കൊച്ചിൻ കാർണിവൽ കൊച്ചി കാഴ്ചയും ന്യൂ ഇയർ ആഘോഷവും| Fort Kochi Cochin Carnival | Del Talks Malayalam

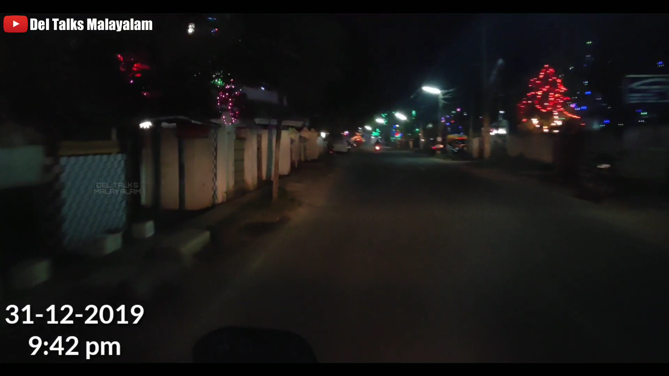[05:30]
അപ്പോൾ ഫോട്ടോയിലും പോകണം, അതുപോലെ തന്നെ റോഡ് സൈഡിൽ കുറേ കാഴ്ചകളുണ്ടാകും കാണാനായിട്ട്.